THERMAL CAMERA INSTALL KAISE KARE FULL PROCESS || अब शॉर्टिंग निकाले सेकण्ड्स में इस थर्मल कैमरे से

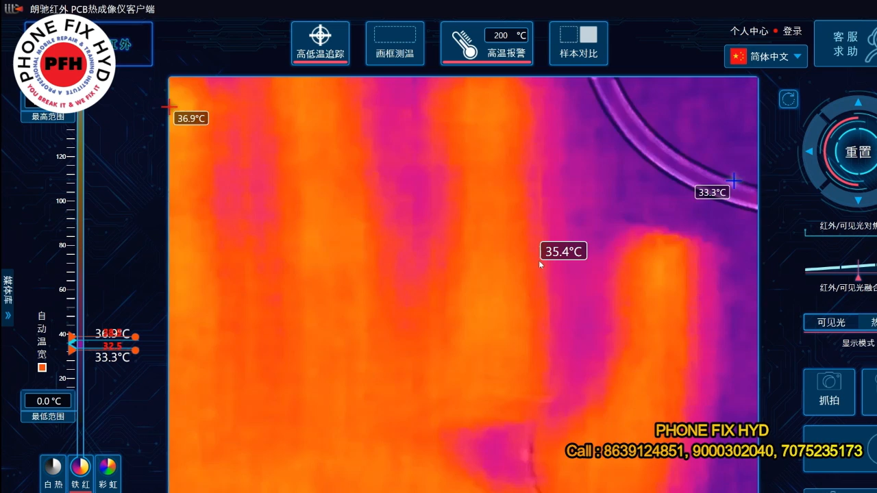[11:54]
On screen: max 36.9°C, min 33.3°C
के फ्रेंस यहां पर देख सकते हैं हमारा खुल चुका है फीडियो पूरा एंड तक देखिए
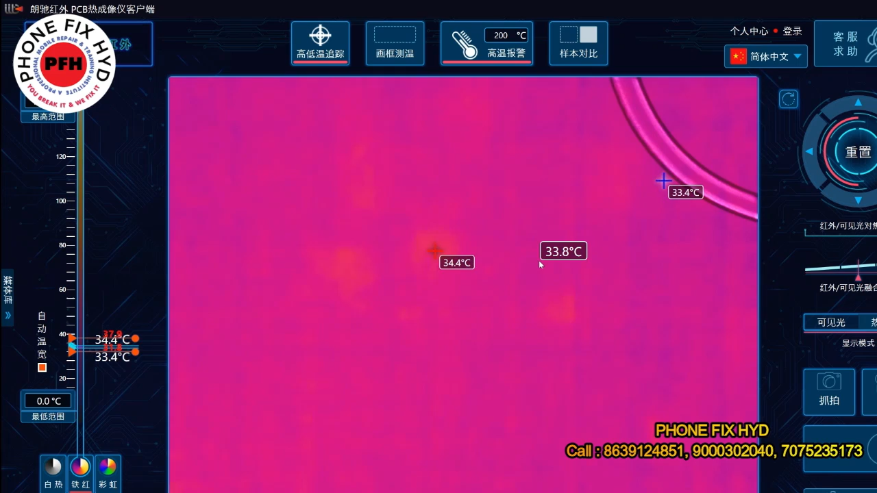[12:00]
On screen: max 34.4°C
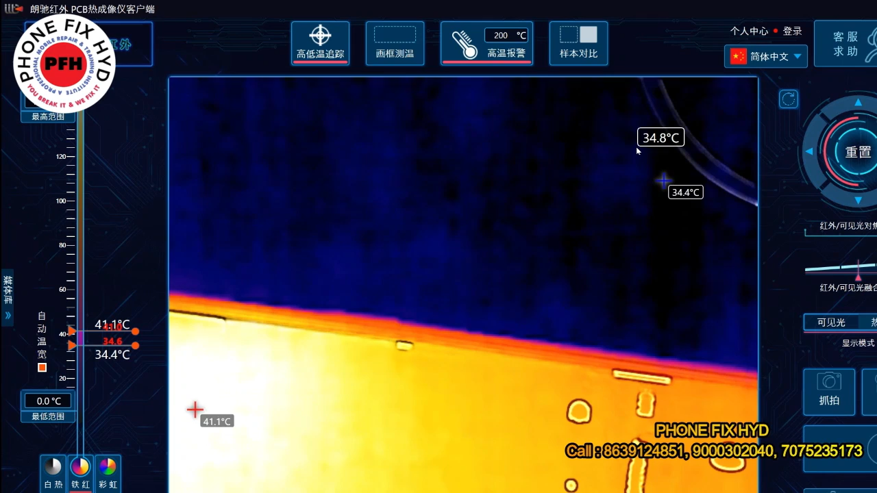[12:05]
On screen: max 41.1°C, min 34.4°C, scale top 41.1°C, scale bottom 34.4°C
और शॉटिंग
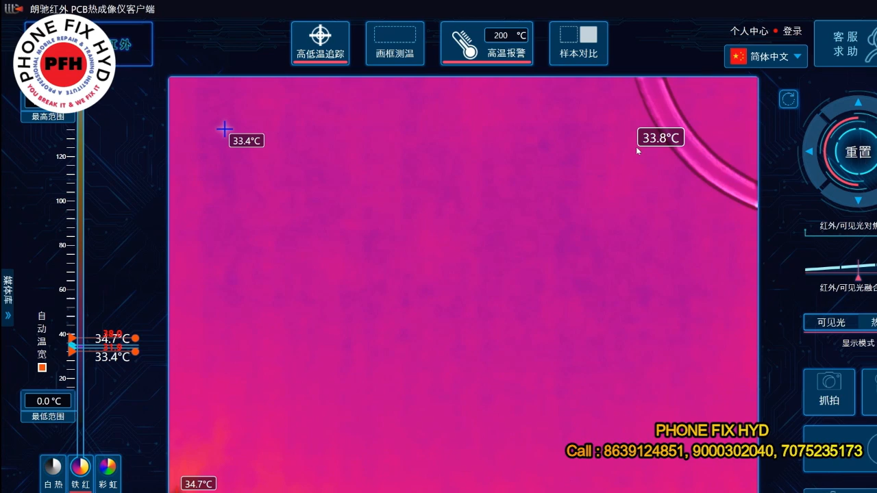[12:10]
प्रेंस यहां पर आप देख सकते हैं यह हमारा थर्मल कैमरा चल पड़ा है और यहां
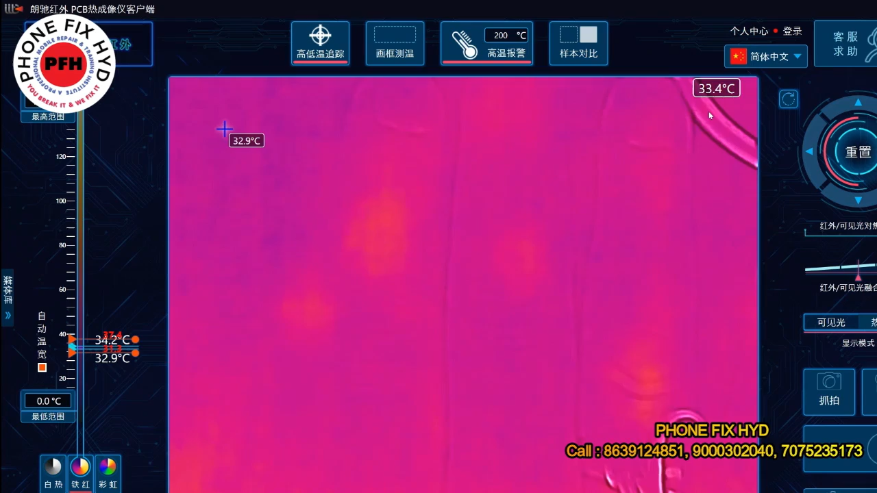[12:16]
कर देता हूं देख सकते हैं अभी
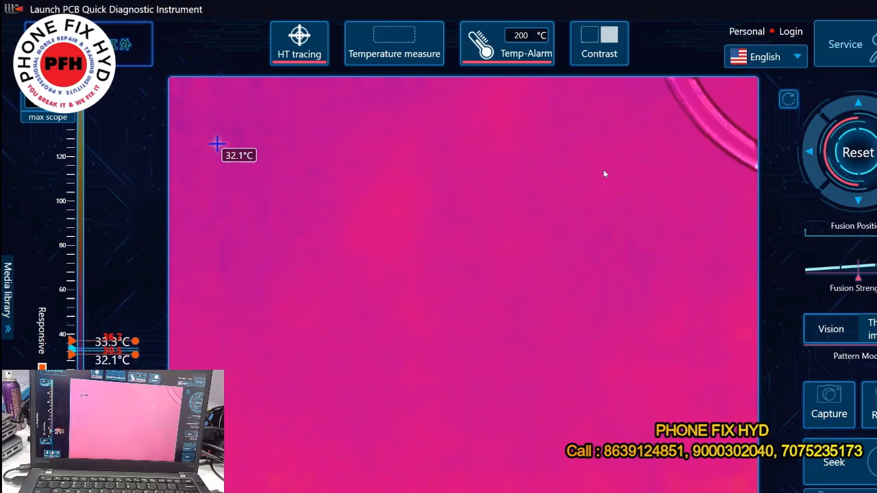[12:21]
On screen: scale bottom 32.1°C
इंगलिश में हो गया है और यहां पर आप देख सकते हैं जिसे में हाथ रखता हूं यहां पर शोर है और इस
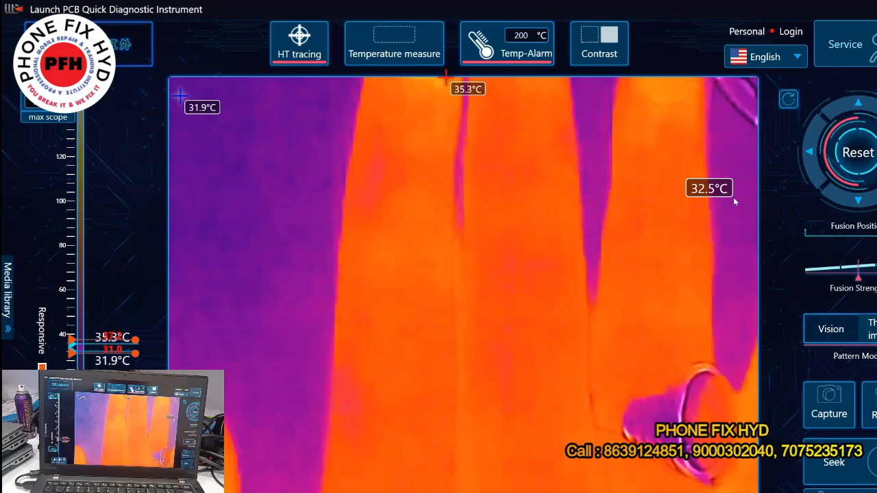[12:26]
On screen: spot 32.5°C, max 35.3°C, min 31.9°C
thermal camera से हम shooting वगारा
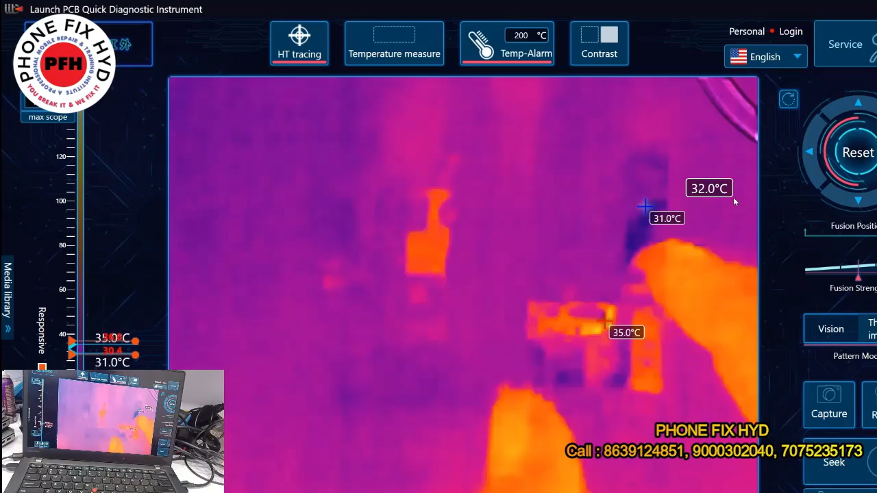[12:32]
बहुत easily find out कर सकते हैं यह इसके ओपर videos हम बनाएंगे बहुत ही जल तो वो भी आप देखते रहिए और इसको थोड़ा सा
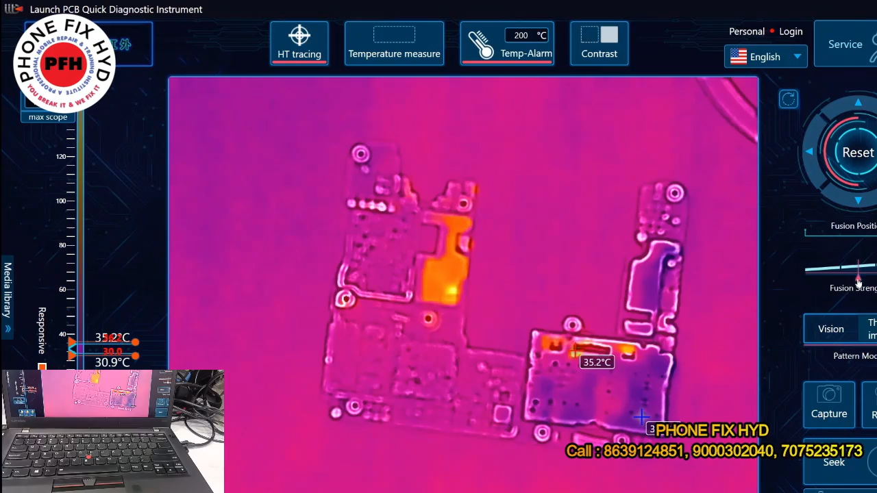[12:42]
On screen: scale top 35.2°C, scale bottom 30.9°C
color वगारा चेंज करना हो तो यहां से आप कर सकते हैं और यह देख सकते हैं white mode में है यह black mode है यहां से इस तरह का blue color दिखेगा तो जहां पर भी
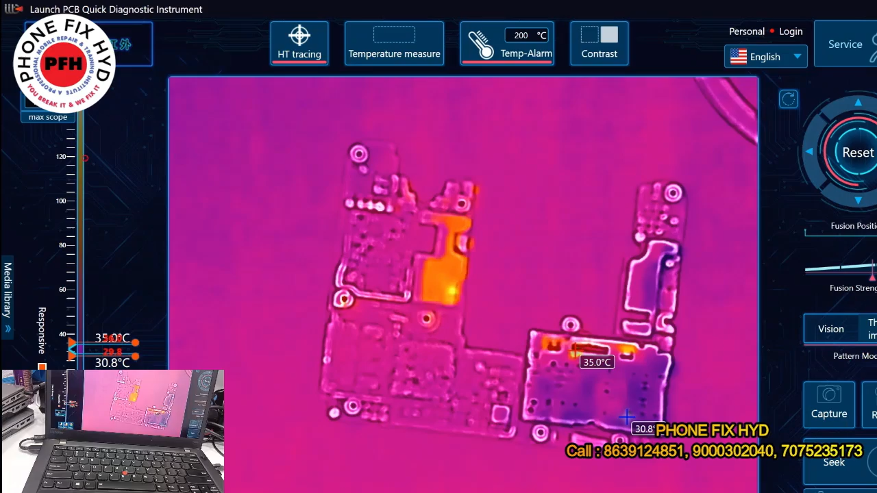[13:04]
On screen: max 35.0°C
तो जहां पर भी तो जहां पर भी तो जहां से भी आप चेंज कर सकते हैं वीजन डिरेक्ली अगर आपको देखना हो
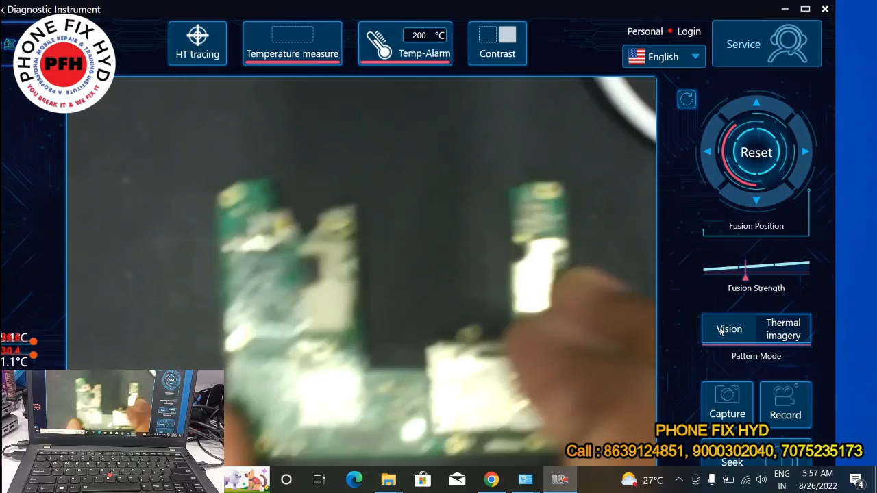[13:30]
तो यहां से
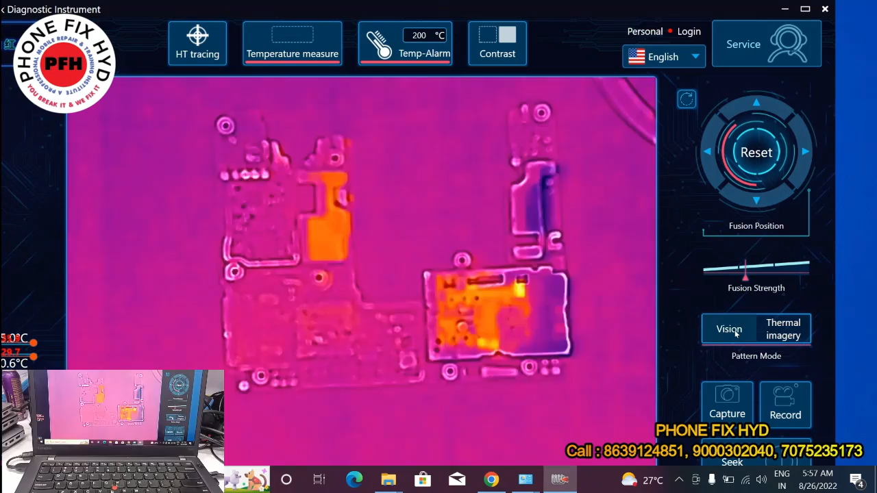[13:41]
यह थर्मल में है और यह नॉर्मल है नॉर्मल में यहां पर